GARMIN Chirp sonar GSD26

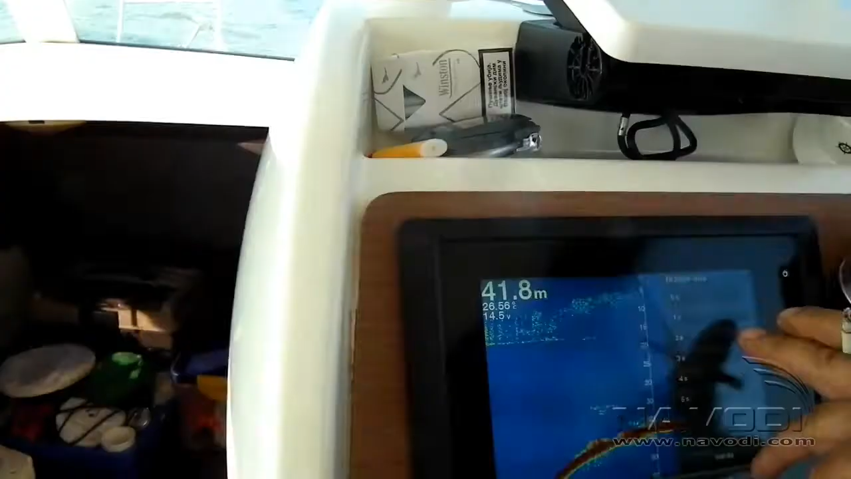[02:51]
On screen: depth 41.8 m
sve to možete fino podešavati na chirpu sonderu, prosto to zahtava dosta iskustva i dosta čitanja opustava i dosta vežebe na samom terenu.
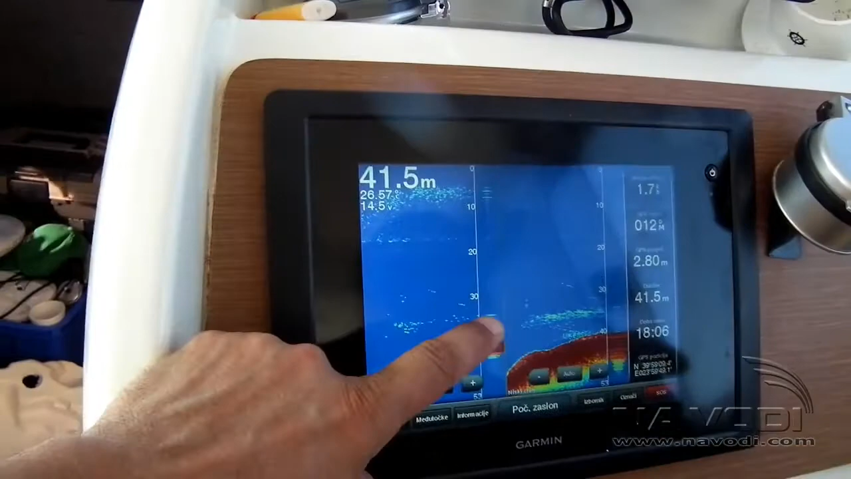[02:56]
On screen: depth 41.5 m
Ovdje imamo neko pojato ribe koje se nalaze na njih 30 metara dubine,
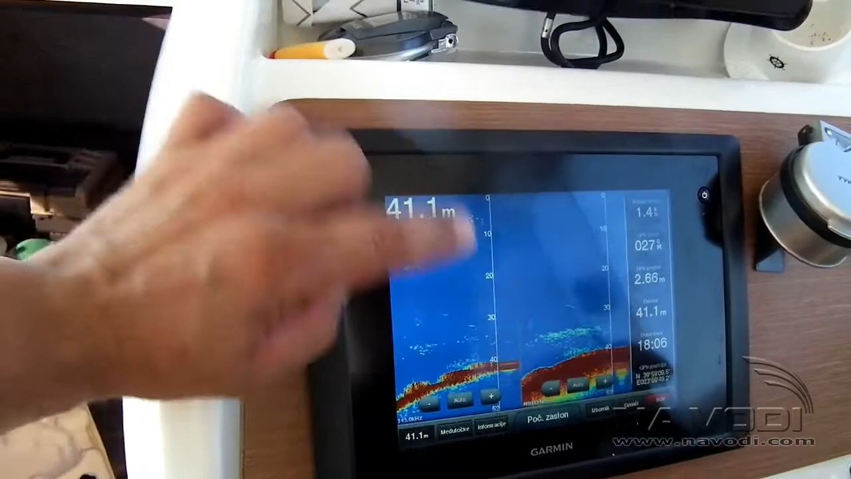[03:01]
On screen: depth 41.1 m
znači ukupno 40 metara dubine ispod nas, razlikuje se kako ga koji snop hvata i dosta srepo može vidjeti low i high chirp.
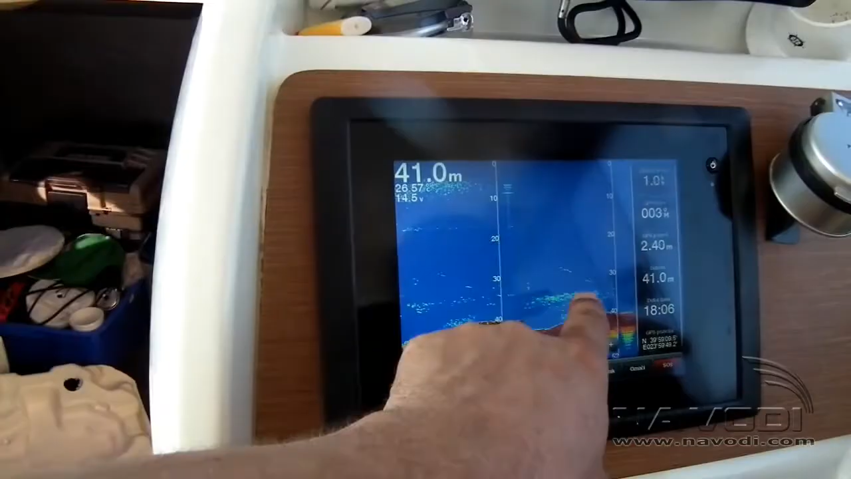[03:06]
On screen: depth 41.0 m
Ono što da napomenemo, ove sonde ugređene na ovoj brodi imaju kilovat snage, znači veoma, veoma jake chirp sonde i u kombinaciji sa ovim garminovim uređajem i sonarom daju zaista fascinante rezultate na velikim dubinama, što će se kasnije vidjeti.
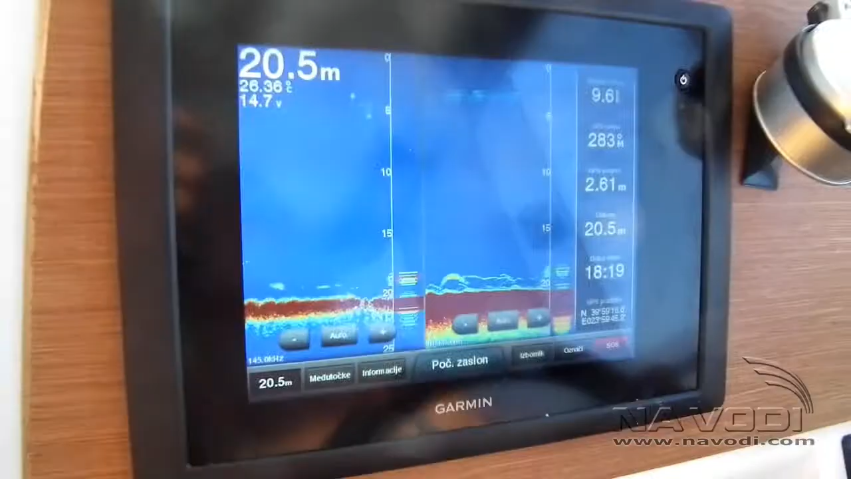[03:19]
On screen: depth 20.5 m, water 26.36°C
Još jedno zanimljivo prikaz,
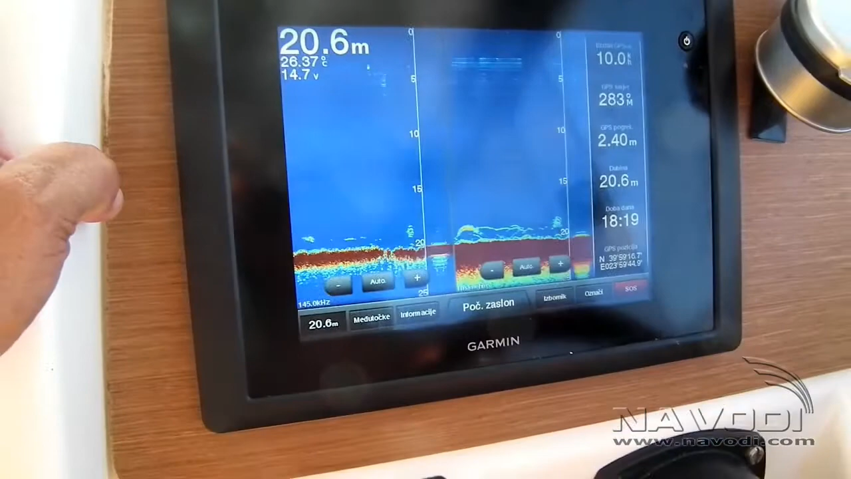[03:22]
On screen: depth 20.6 m, water 26.37°C
na 20 metara dubine imamo jasan prikaz ribe i to toliko dobro izgleda kao da je simulator u pitanju.
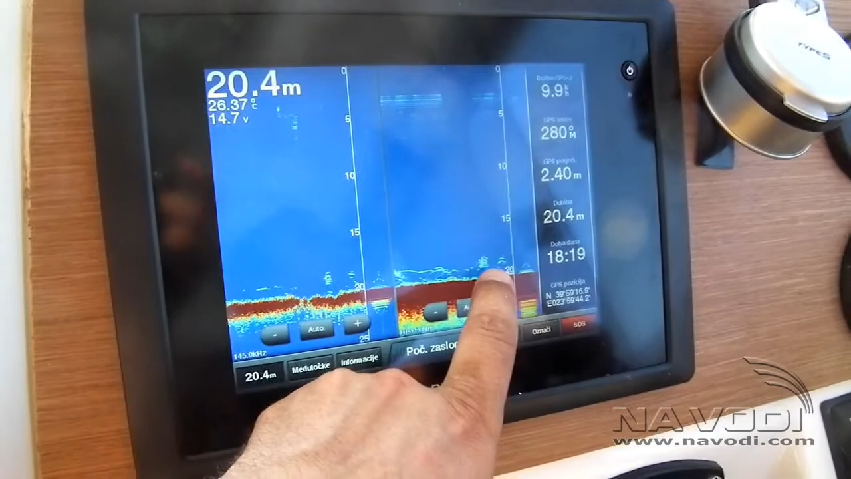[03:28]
On screen: depth 20.4 m, water 26.37°C
Naime, nekoliko riba se nalaze u samo dno i sonar ih jako dobro odziva.
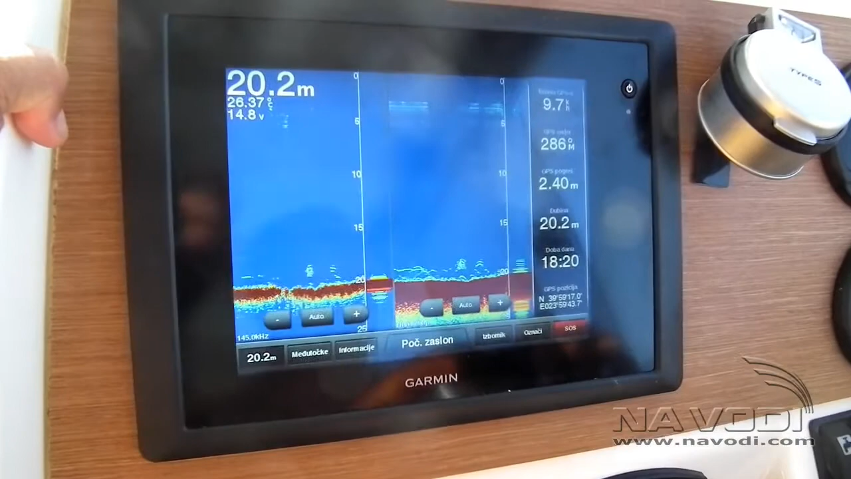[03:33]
On screen: depth 20.2 m
Te same, znači, lukovi koje uspođa da napravi su zbog dobro što faktički prošli su sredinom snopa preko tog jata.
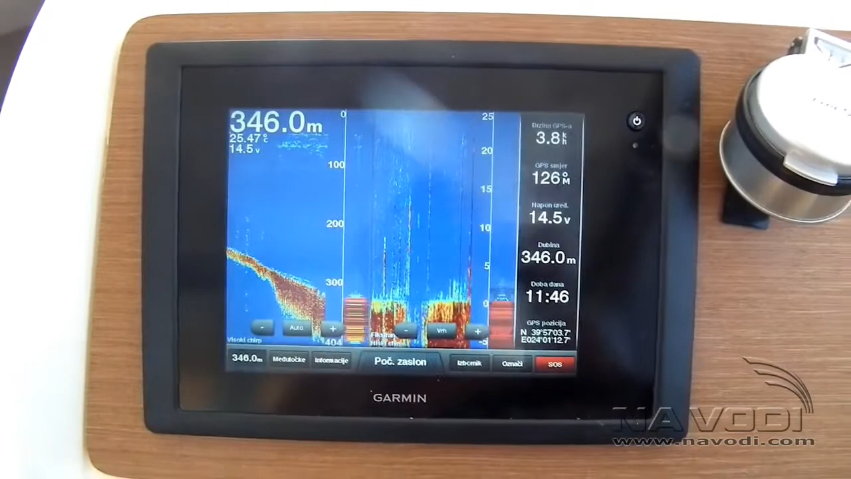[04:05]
On screen: depth 346.0 m
Imamo, znači, na visokom čirpu, na uzvanom snopu, jako lepo definisano dno. Na niskom čirpu, na širokom snopu, smo fiksirali dno da bude ravno nebri pronašli odziv ribe iznad samog dna.